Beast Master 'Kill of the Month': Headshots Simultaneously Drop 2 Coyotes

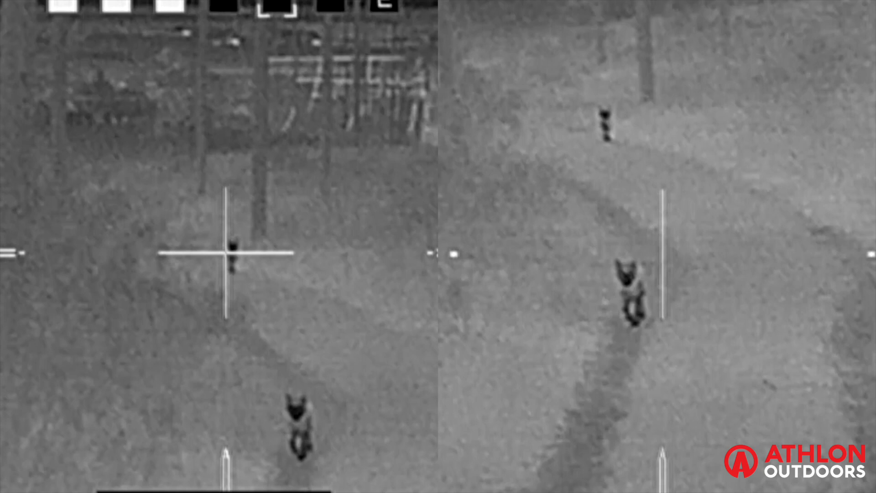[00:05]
Do you think they're doing it? Yeah.
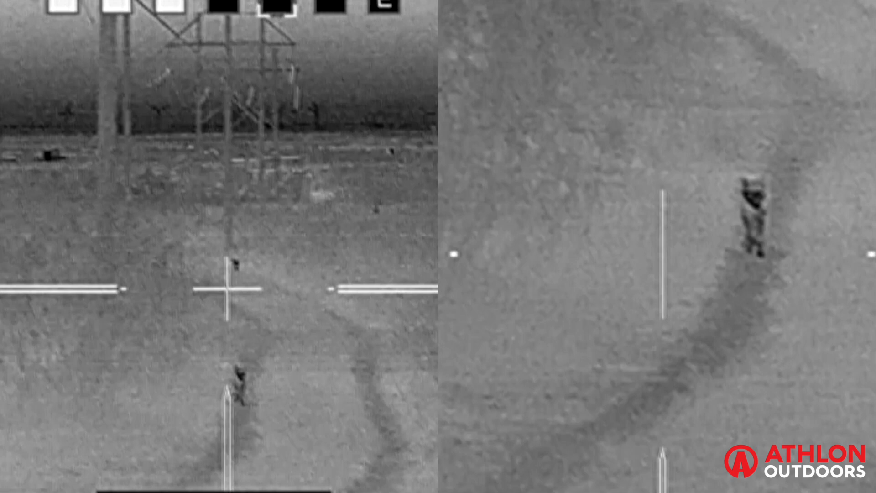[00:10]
Do you want to close one to the far one? You should go on there, I should go on the far one. Okay.
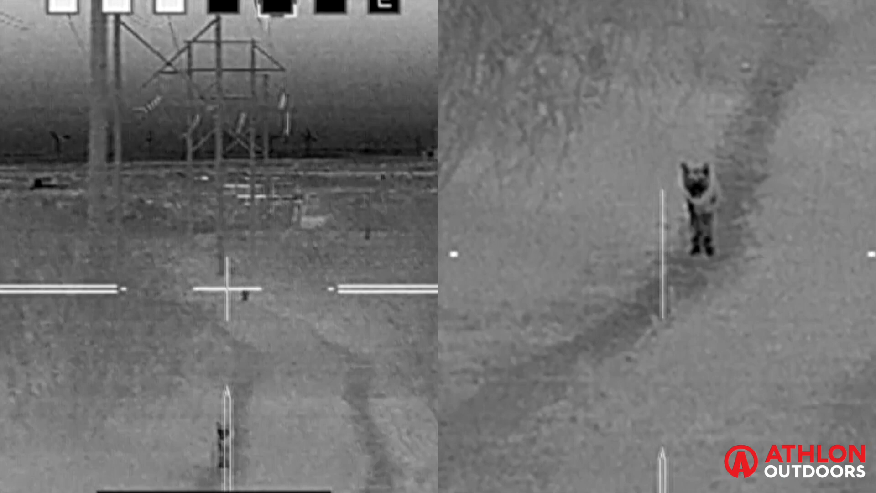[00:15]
I'm ready when you are. I think it's starting.